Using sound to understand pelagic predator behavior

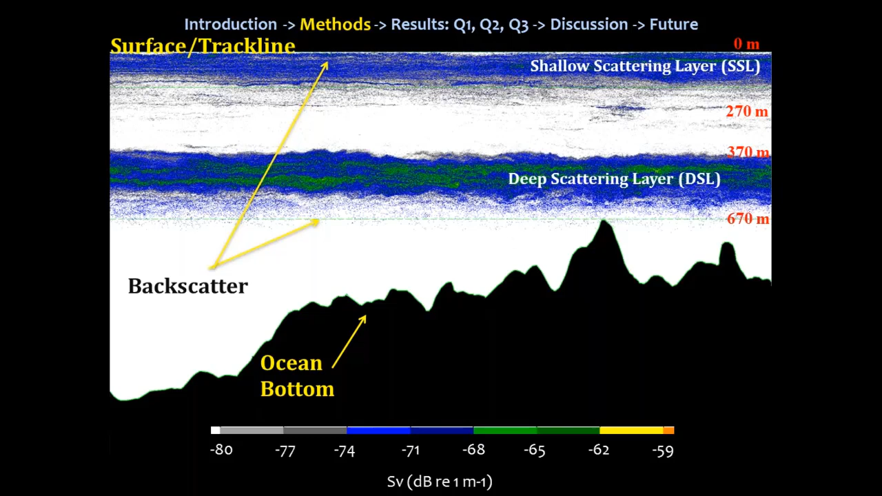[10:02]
So this was 70 kilohertz data, so it was depth limited to 670 meters. The deep scattering layer sometimes will extend past that, but I couldn't collect that with this technique. So because of that, we only analyzed sections where the bottom was deeper than that 670 meters, and I removed the data below 670 meters. And to analyze this backscatter, we gridded the data. So we bend it into cells with a 200-meter horizontal resolution and a 10-meter vertical resolution,